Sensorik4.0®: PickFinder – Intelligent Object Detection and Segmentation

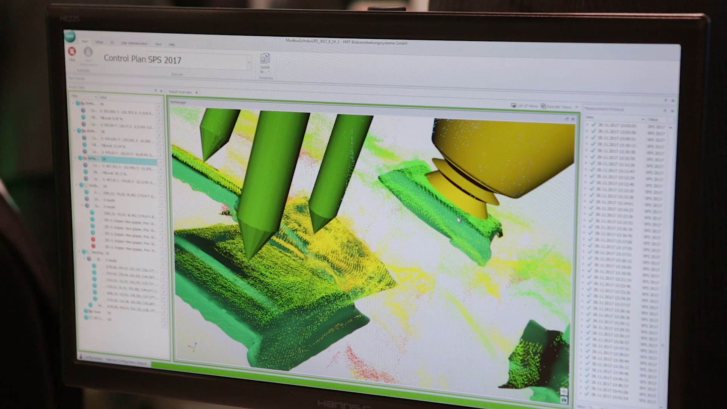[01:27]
The intelligent software not only compares reality to CAD data but also automatically calculates which grip point is best and which path the robot has to take.